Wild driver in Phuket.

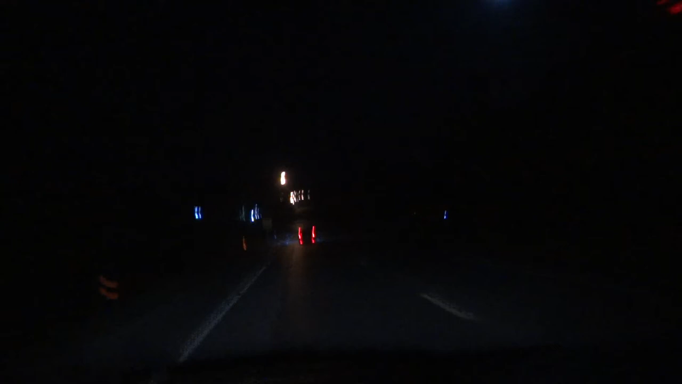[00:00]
сейчас. Ну, тает вообще просто мега водитель. Ни страха, ни упрека. Поливает по полной. Вот уже скоро будет аэропорт.
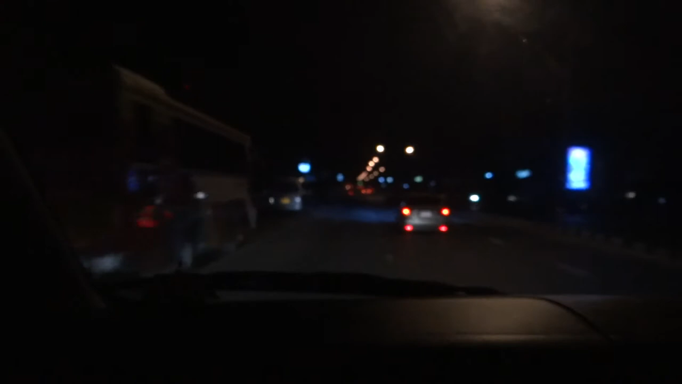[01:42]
Красный свет, тут не все вообще, не заморачивается народ с красным светом, едет на красный, пипит. Красавчик. Очень волнительно. Ну а что я на такую скорость?